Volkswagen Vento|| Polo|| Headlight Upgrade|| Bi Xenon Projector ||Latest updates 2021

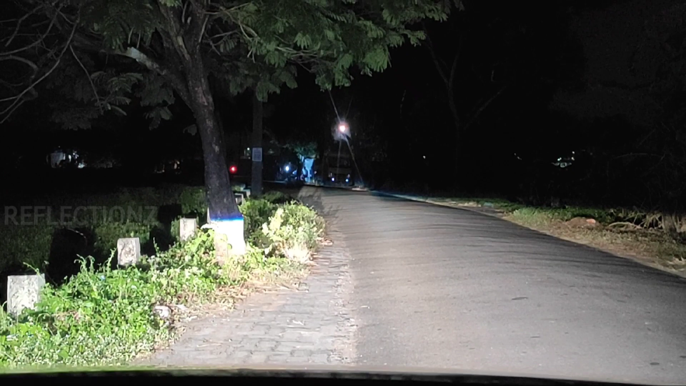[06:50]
performance right here high beam performance high beam allows us high beam area of coverage Inser vernacular